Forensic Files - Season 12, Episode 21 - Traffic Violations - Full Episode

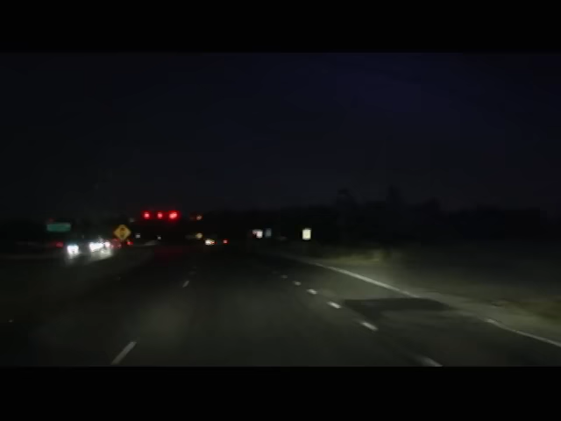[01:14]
Late one night, as Kim drove home from work, she encountered a road rage incident with an angry motorist.